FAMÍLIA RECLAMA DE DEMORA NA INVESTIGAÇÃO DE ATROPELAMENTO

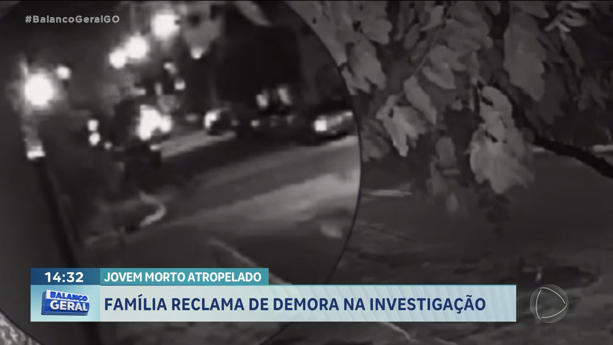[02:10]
desrespeitou a sinalização de pare e atingiu David, que estava na preferencial. A defesa da família da vítima alega que, no dia do acidente, não foi feita perícia no local.